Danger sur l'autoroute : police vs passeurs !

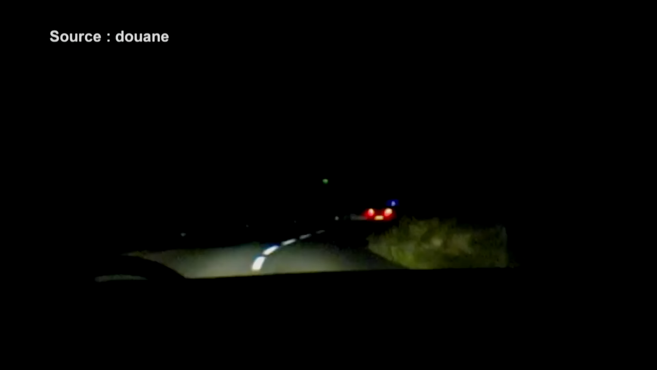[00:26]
Comme dans cette affaire filmée par les douaniers eux-mêmes. Lancée à toute vitesse, cette grosse cylindrée grise fonce sur les forces de l'ordre.
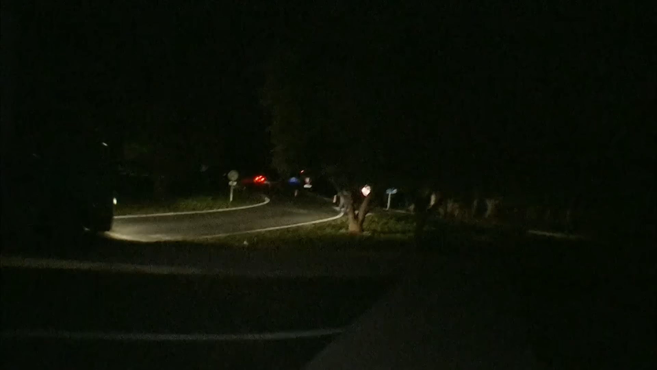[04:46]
Mais cela n'empêche pas les individus de s'engager sur l'autoroute. Vite, il faut prendre la voiture. Grompé, vite, vite, vite.
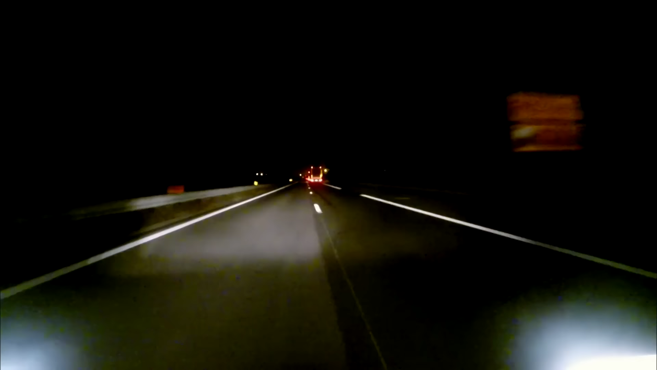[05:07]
C'est une folle poursuite qui s'engage. Mais leurs pneus crevés les ralentissent. Et les policiers de la PAF sont sur le point de les rattraper.